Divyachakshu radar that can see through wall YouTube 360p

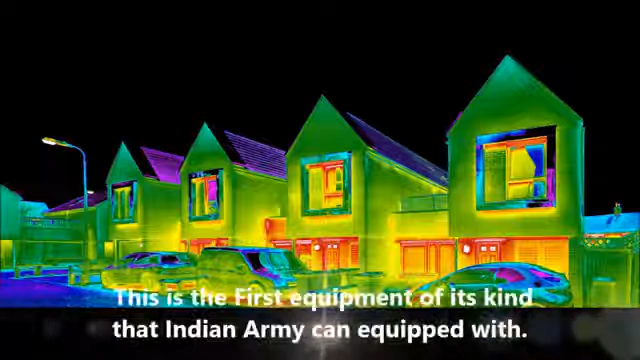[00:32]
DRDO most advanced radar can capable
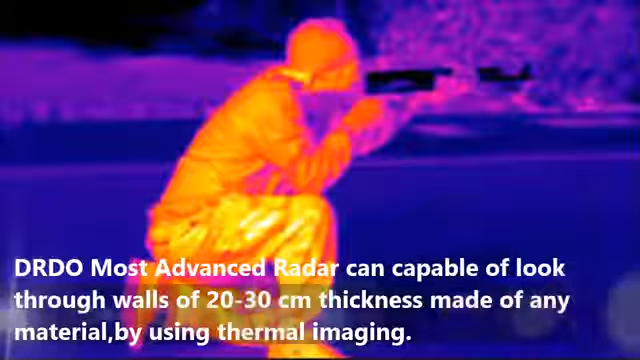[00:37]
of look through walls of 20 to 30 centimeters thickness made of any material by using thermal imaging.